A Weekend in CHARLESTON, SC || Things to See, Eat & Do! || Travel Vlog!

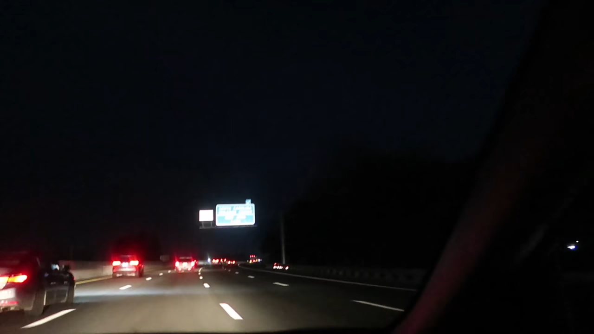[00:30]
South Carolina. I don't really know if I got it, but that was a welcome to South Carolina sign because we're in South Carolina only approximately 15 minutes after leaving.